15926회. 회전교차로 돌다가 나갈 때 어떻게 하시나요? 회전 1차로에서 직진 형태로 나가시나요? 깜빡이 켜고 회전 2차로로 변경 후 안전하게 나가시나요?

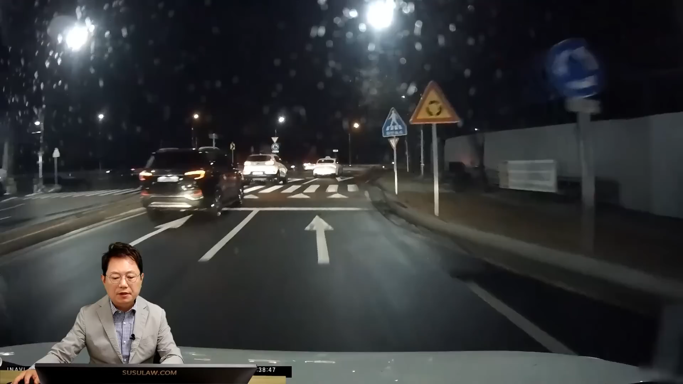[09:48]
블박차 회전 2차를 돌고 있습니다. 회전 2차로 돌고 있는데 1차로 차가 쑥 튀어나와요.